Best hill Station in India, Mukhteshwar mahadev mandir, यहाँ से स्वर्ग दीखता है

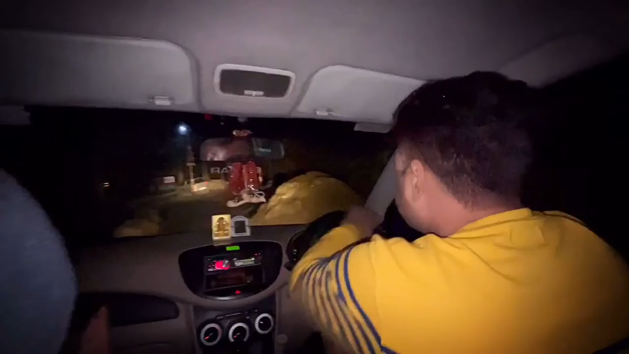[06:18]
रात हो रही है बिल्कुल पूरी विकट रात। पर यार आंखों से देखना और इस कैमरा से देखना बिल्कुल अलग ही एहसास है।